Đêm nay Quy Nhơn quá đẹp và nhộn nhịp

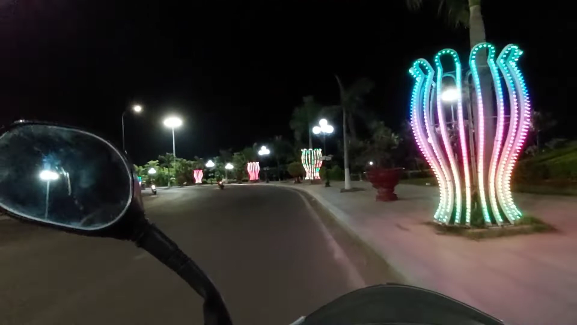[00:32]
Đây là đường Xuân Diệu nha các bạn. Đường Xuân Diệu nè. Mình đi một đoạn đường Xuân Diệu xem tối nay quang cảnh nó như thế nào nha. Nhìn chung thì con đường này ban đêm nó rất đẹp các bạn, rất là đẹp.
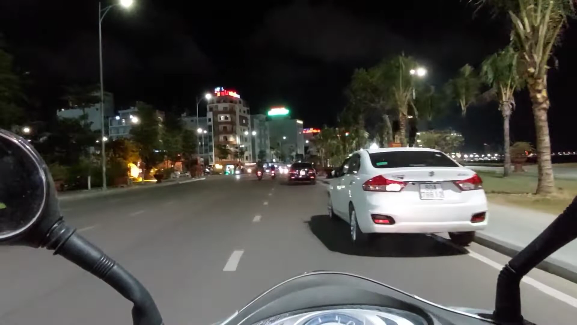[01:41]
Tối nay thì tại thành phố Quy Nhơn thì nó cũng hơi lạnh lạnh tí thôi, nó không có lạnh, gió cũng hiu hiu thôi. Ban đêm đi trên con đường này nhìn ra biển rất đẹp.
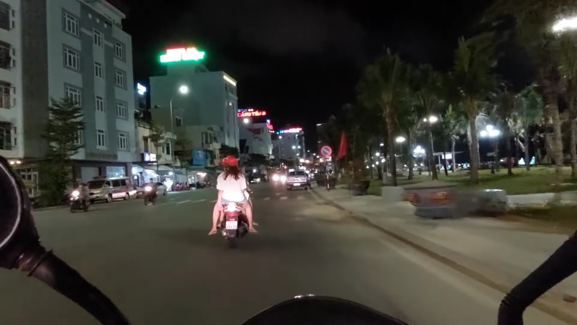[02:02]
Cái đoạn này là cái đoạn người ta cũng đã có thay đổi cái kết cấu rất là nhiều, người ta trồng một loạt các cái cây dừa nha các bạn, cây dừa mới trồng thôi, bên dưới người ta trồng cỏ, mới trồng mà mới hoàn thành mấy ngày nay thôi, cho nên là nó cũng chưa thể là đẹp được đó. Vì nó cũng đẹp khi nào mà
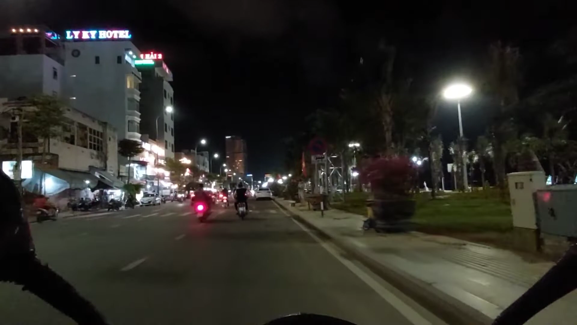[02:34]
vừa nó ra rễ là nó lá đồ nó xum xê thì nó mới đẹp được, này nó mới thì. Tối nay thì trên con đường này lượng người đi lại thì cũng khá nhộn nhịp, chưa phải là đông lắm.
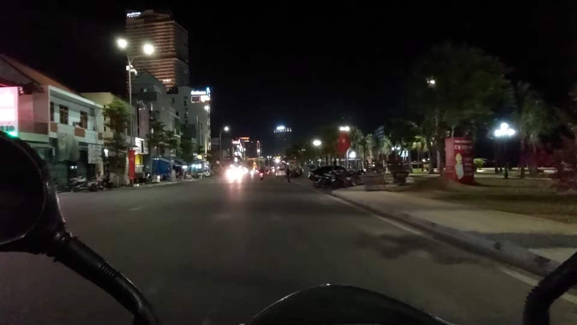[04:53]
Đoạn ở dưới này thì có vẻ sáng sủa hơn, có vẻ nó đẹp hơn, bởi vì đoạn dưới này thì nó có tới hai công viên mà, hai cái khu vực công viên đó,
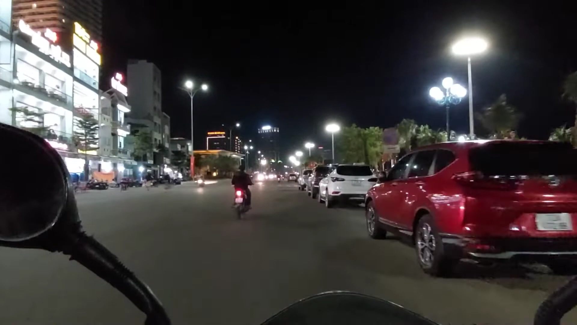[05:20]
khu vực công viên tại quảng trường của tượng đài chiến thắng, ở phía bên dưới kia là cái công viên nằm ở dưới cảng, công viên nằm ở cuối đường Xuân Diệu cũng như đầu đường Xuân Diệu.
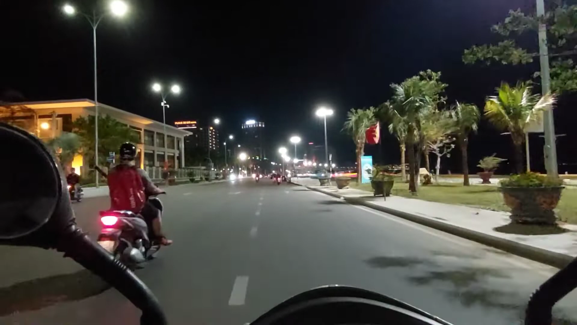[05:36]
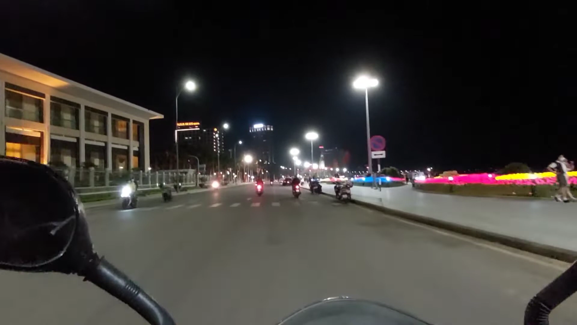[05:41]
Đây, khu này là khu tượng đài chiến thắng. Đối diện tượng đài chiến thắng thì nó có một cái quảng trường nhỏ nhỏ, nó cũng đẹp. Đây, tượng đài chiến thắng.
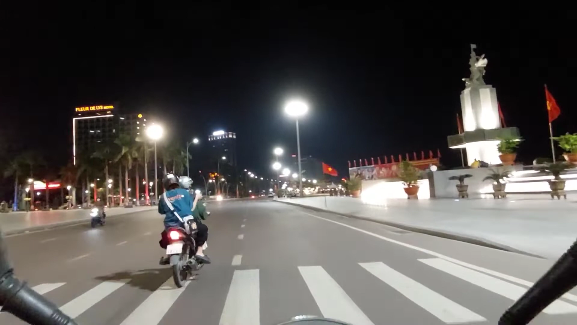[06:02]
Kế tượng đài chiến thắng này là một cái công viên. Công viên xanh nó cũng rất là đẹp. Tuy nó không lớn nhưng mà nó đẹp. Hướng ra biển. Còn phía ngoài biển đối diện với cái công viên là hai cái quán cà phê gọi là shop bar đó, shop bar 1, shop bar 2.
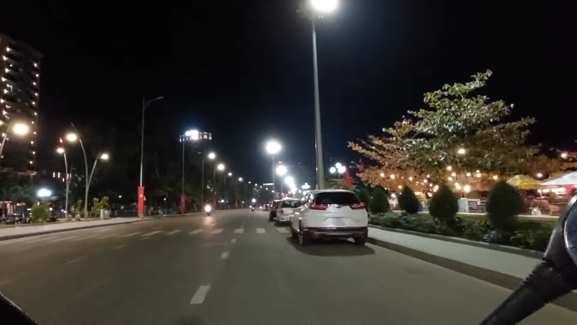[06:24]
Ở đây thì vào mùa hè, mùa dịp Tết thì rất là đông, bởi vì nó rất là đẹp. Ban đêm ngồi uống cà phê,
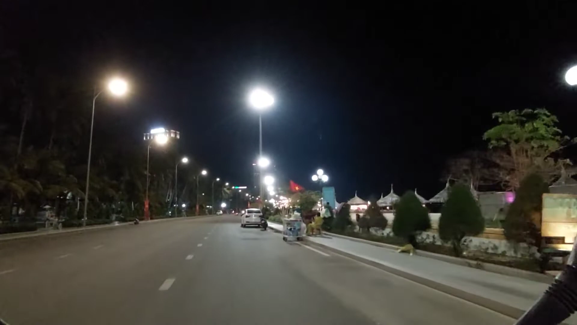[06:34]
nước giải khát, nhìn biển rất đẹp, sáng sủa.
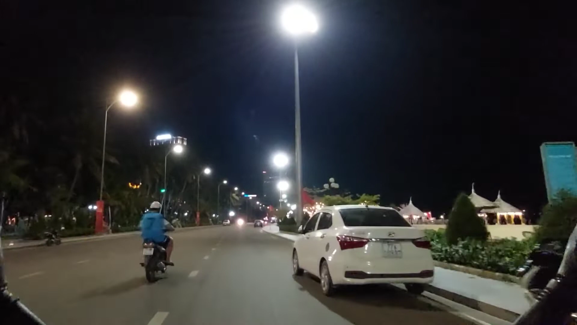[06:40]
Hôm nay thì giờ vẫn còn sớm, khách vẫn còn ít. Hai quán cà phê kế tiếp luôn. Phía bên trong này là cái công viên.
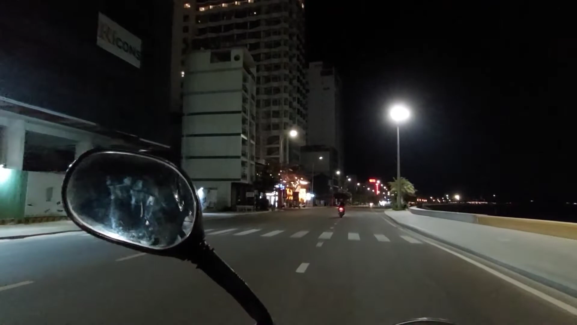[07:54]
mùa hè như mùa du lịch và mùa Tết đông, đông nghịt luôn. Khu này là toàn là nhà hàng và khách sạn, chủ yếu là nhà hàng. Đến đoạn như này là có một công viên đó nè, trước đây mình cũng có quay cái đoạn này rồi, công viên ở đây này.
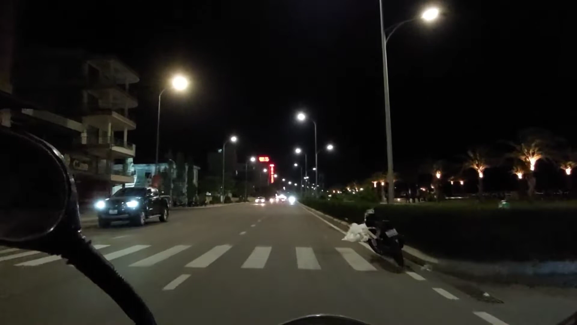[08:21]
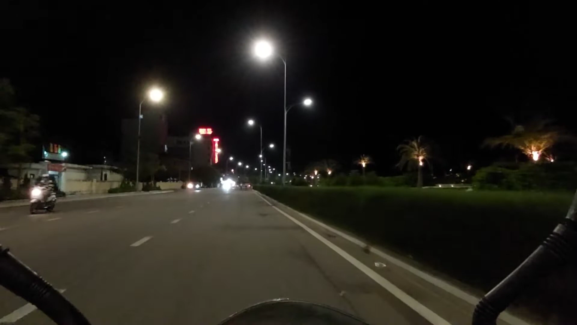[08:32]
Đây là cũng cái công viên ven biển. Khu này trước đây là người ta định là làm cái
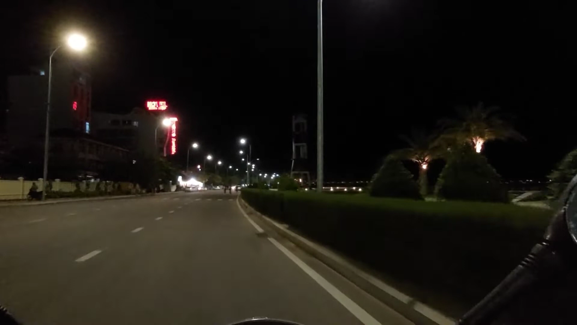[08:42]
dự án của tập đoàn Vingroup, làm cáp treo đi qua bên tượng đài Trần Hưng Đạo bên kia, bên Nhân Hải.
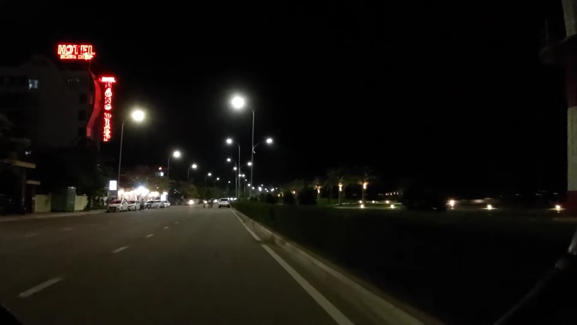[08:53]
Nhưng mà cái dự án này không được thực hiện, cho nên người ta đã lấy khu này làm cái công viên. Bởi vì cái khu này nó cũng khá là rộng, bởi người ta đã nâng cái mặt bằng. Trước đây nó là cái bãi biển, người ta đã nâng đất đai lên rất là nhiều, rất rộng, cho nên bây giờ nó thành một cái khu riêng đây để người ta làm cái công viên.